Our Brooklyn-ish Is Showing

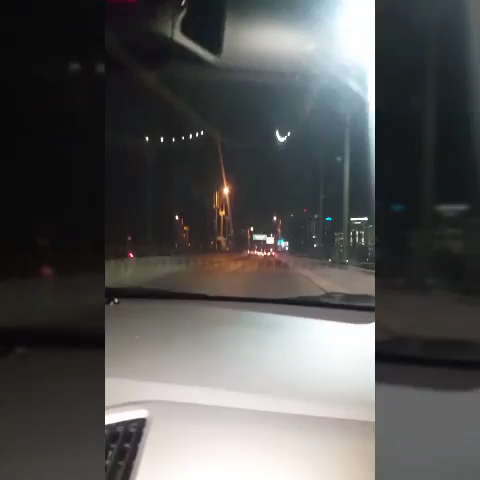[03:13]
We're riding across the Manhattan Bridge. Late night. This is the city that never sleeps.